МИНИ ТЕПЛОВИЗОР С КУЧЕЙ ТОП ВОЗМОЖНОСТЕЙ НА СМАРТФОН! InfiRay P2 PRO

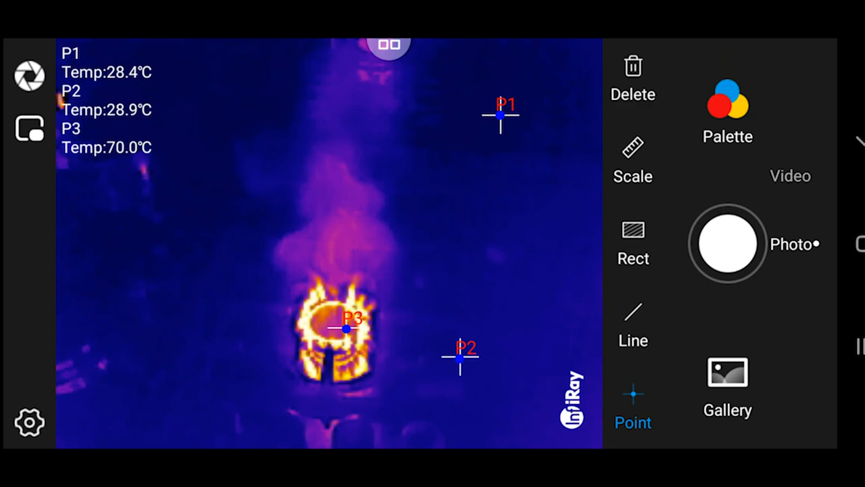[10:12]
Вот у нас пошла температура. Чем подношу ближе, тем температура больше.
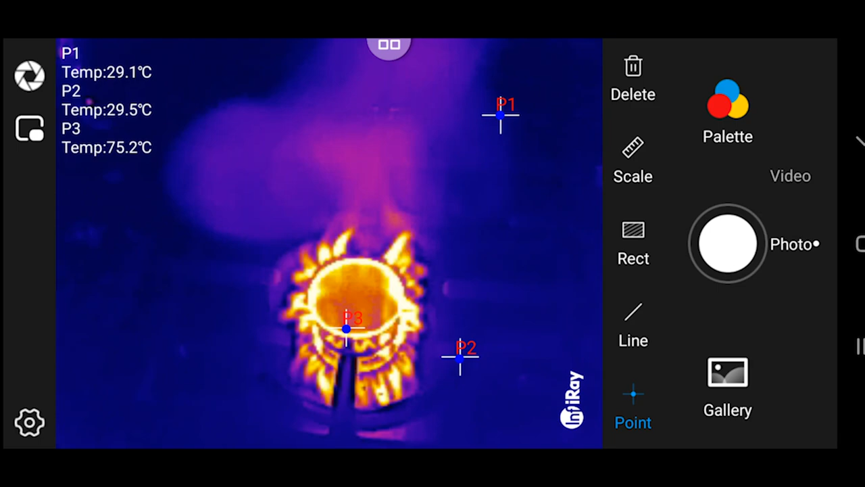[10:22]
То есть, чем предмет ближе, тем он будет показывать настоящую температуру. Опять же, вот у нас примерно полметра, даже больше. И показывает вот такую температуру огня.
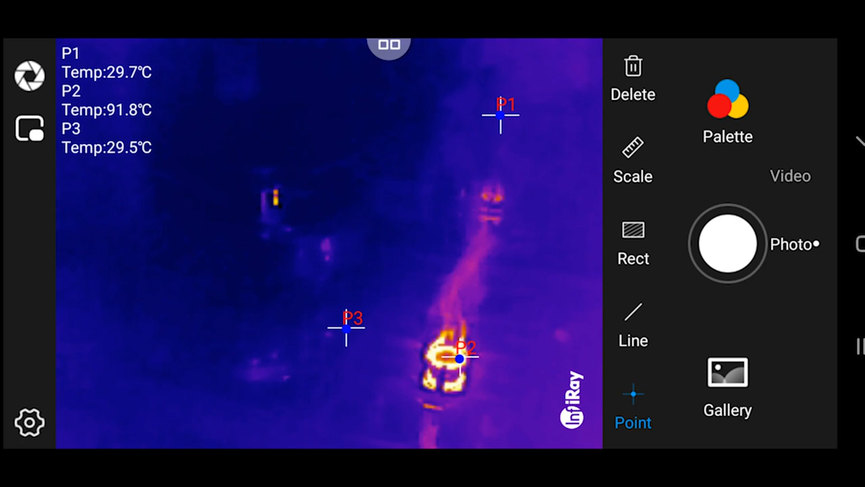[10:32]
Но если мы подносим нормально, на нормальное расстояние, то P2 показывает у нас 100 градусов, даже больше.
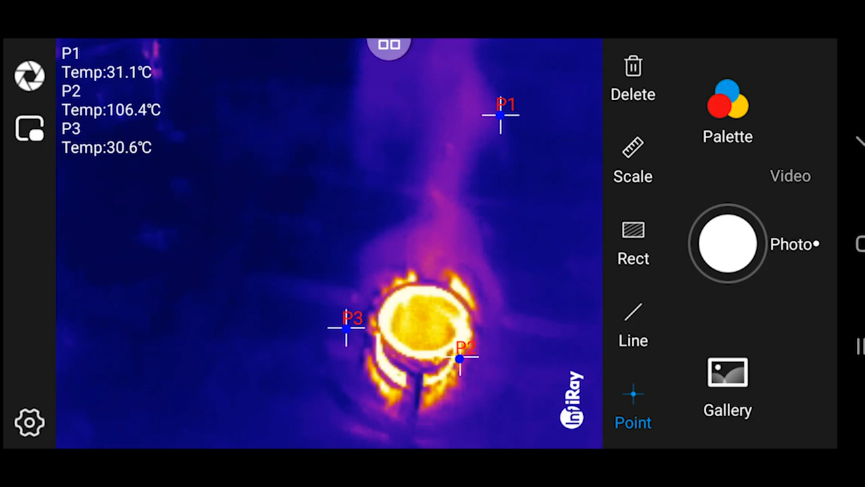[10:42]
А также давайте рассмотрим на фоне огня
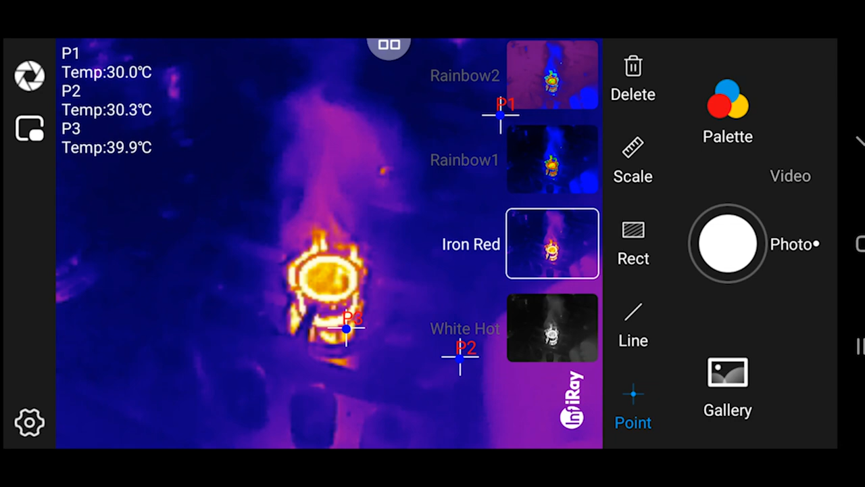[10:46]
палитры, которые мы можем увидеть,
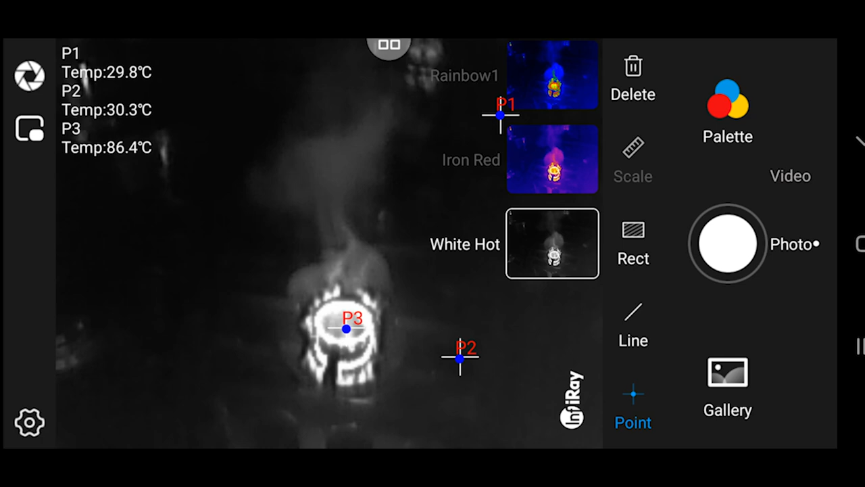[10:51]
ну, грубо говоря, ночью, то есть на теплые предметы. Вот может вот так огонь показываться.
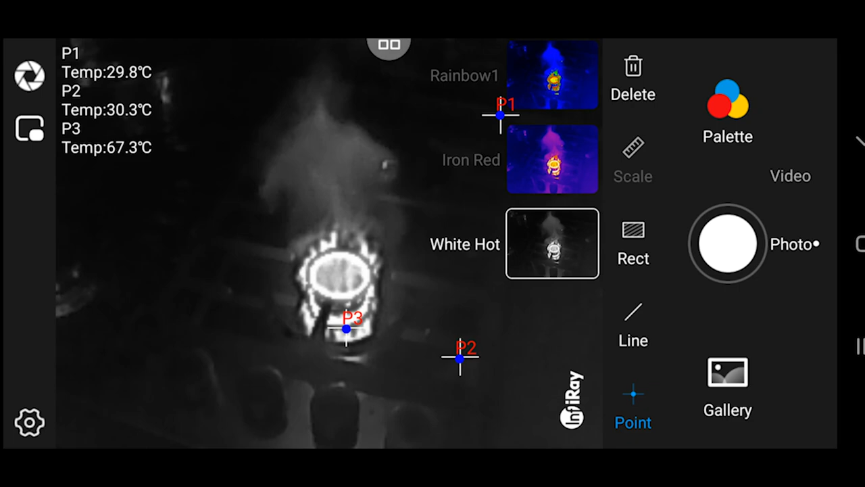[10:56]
Вот так, вот так, вот так, вот так.
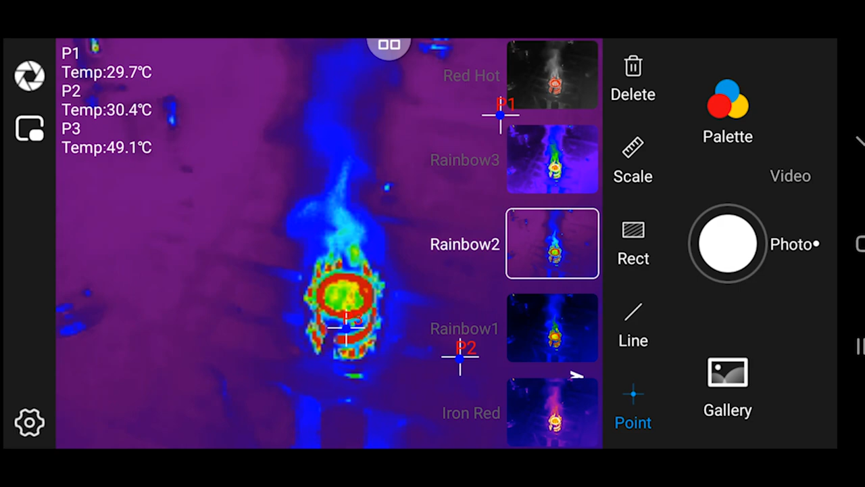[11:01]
Вот эта палитра очень интересная.
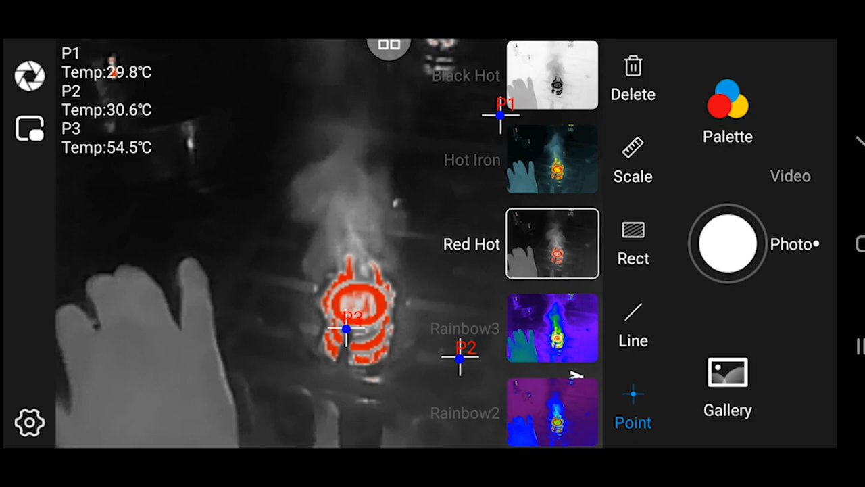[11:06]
То есть рука у меня, она теплая, она у меня вот такая вот. Вот.
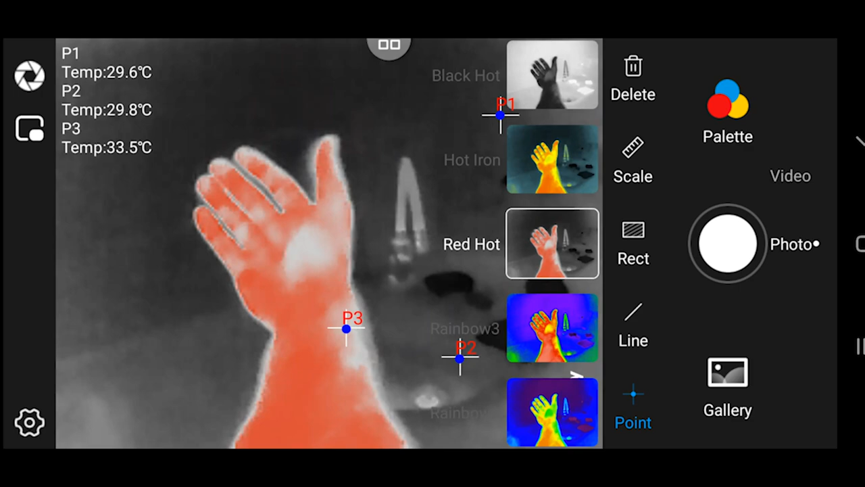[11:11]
Но если сравнивать ее с огнем, видите, то он показывает, ну, как бы,
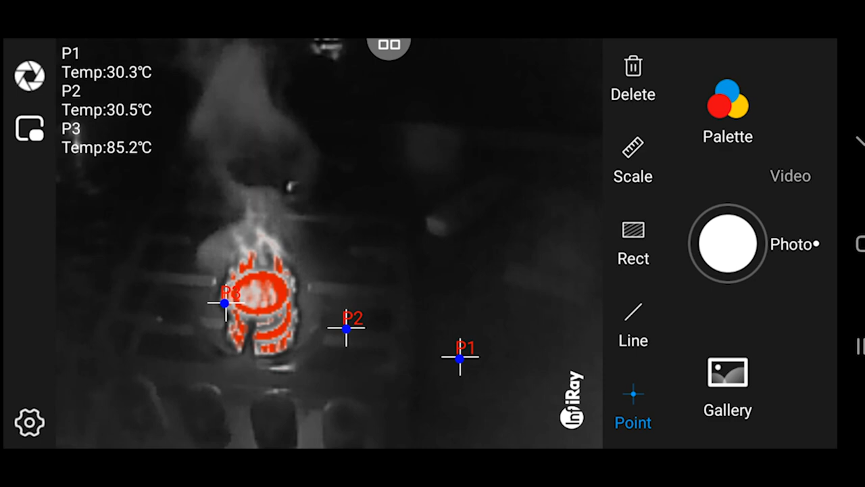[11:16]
настоящий источник тепла.
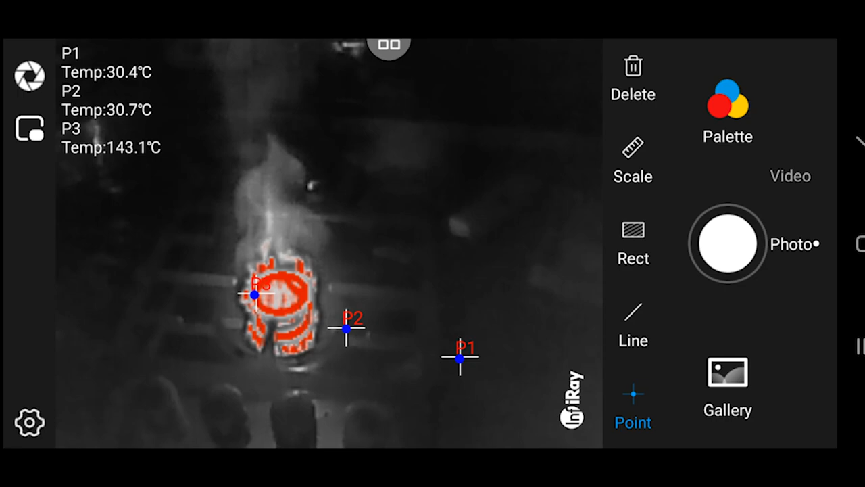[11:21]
Так, потом есть вот такая палитра. Также, если сравнивать с рукой, вот так будет все видно.
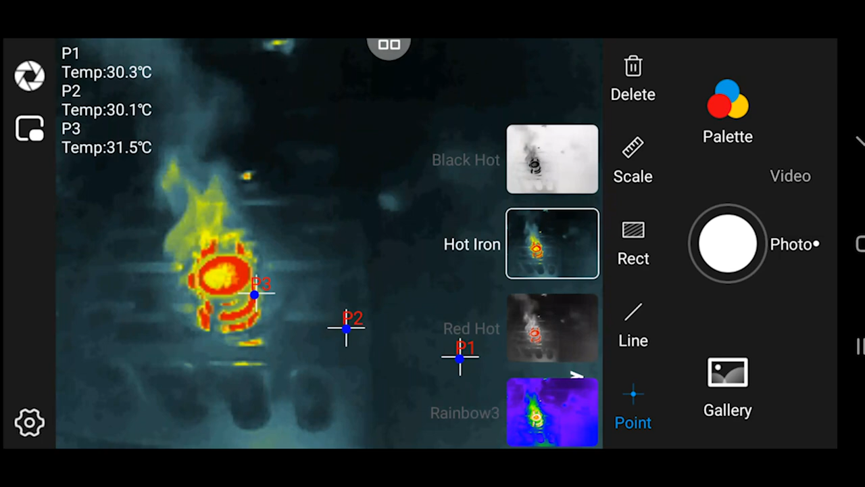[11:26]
И есть вот такое вот отображение.
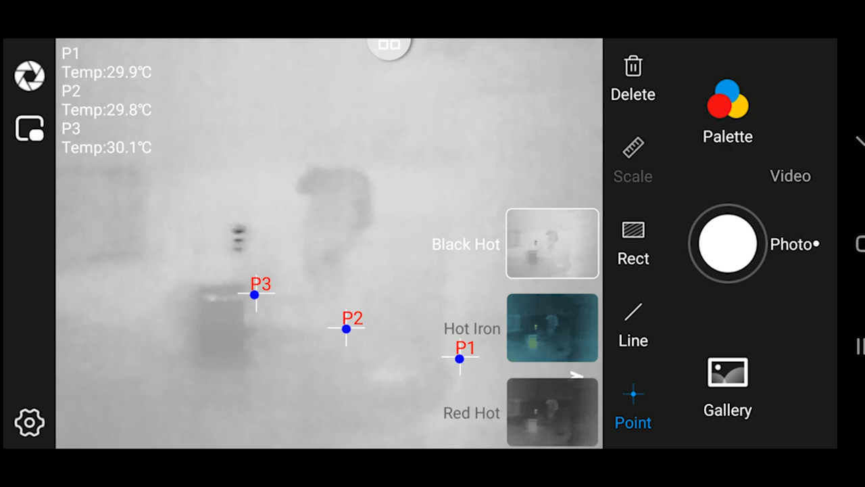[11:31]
Вот. То есть теплые предметы будут темными, black hot.
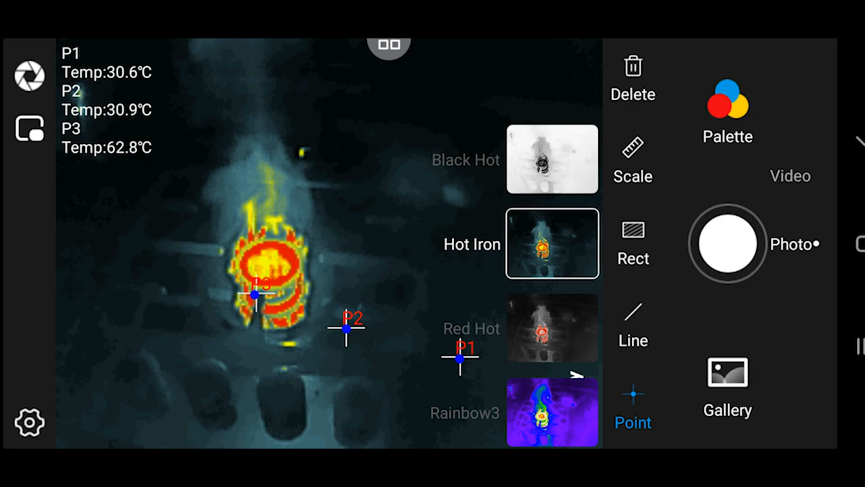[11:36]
Но я хочу поставить на Red, Iron Red.
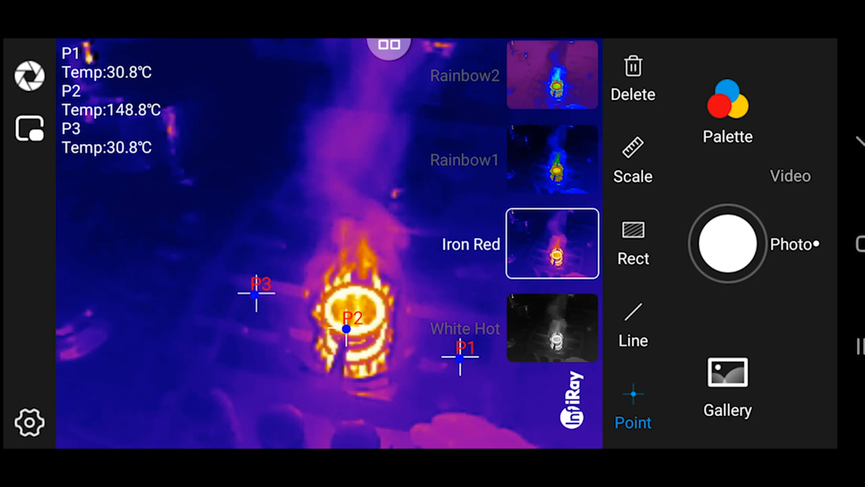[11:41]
И вообще вы можете спросить и задуматься, для кого нужен такой тепловизор. Так, переключу камеру.